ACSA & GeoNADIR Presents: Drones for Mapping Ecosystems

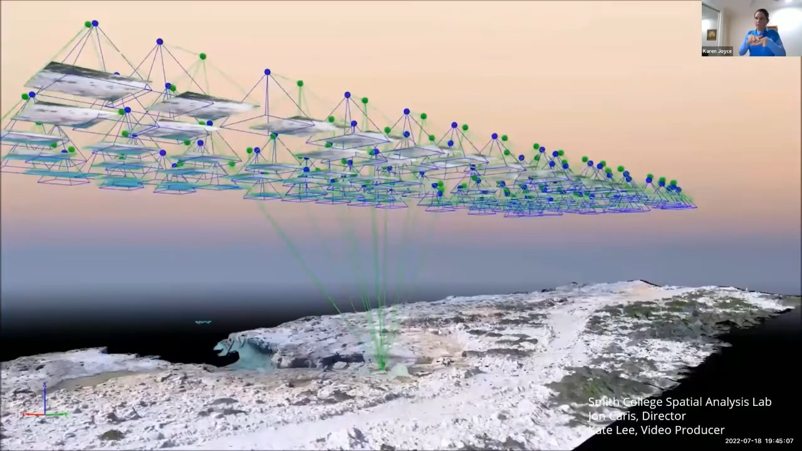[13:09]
happens is we take all the photos that it's captured as it's going and stitch them together so there's a question just there in the chat about how high I was flying with that previous image that I showed that's from a 20 meter altitude flight so I keep it really really low and I'll talk a little bit about how we decide what altitude we're flying at soon as well so just that animation that just showed you there just to give you a bit of a bit over how this drone goes backwards and forwards now what I'd like to do is just to actually
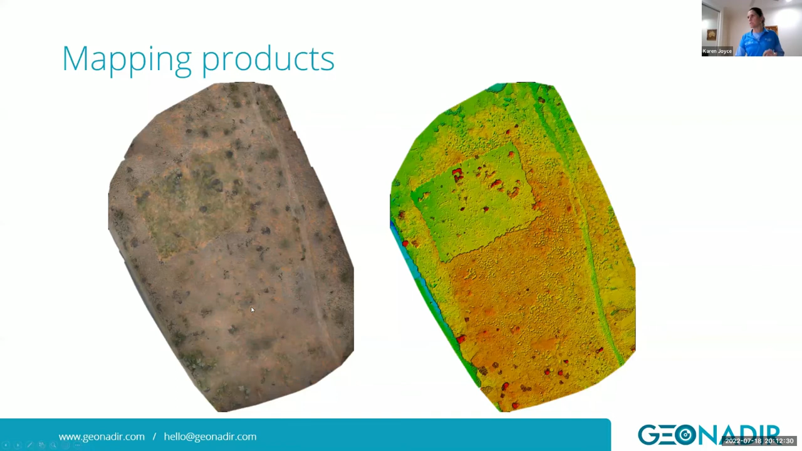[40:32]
nice and we can start to measure that so this flight took me about six minutes to capture super fast 60 meters altitude amazing clarity and some in this data and this this was done with a digital slr off a custom built platform so slightly different to some of the other data sets i've shown another example this is with a standard off the shelf this was with a dji mavic pro drone with a this this is a school up in weeper in farnald queensland up in the cape and part of a training program that i had running with that school up there and largely trying to calculate the amount of tree shade they have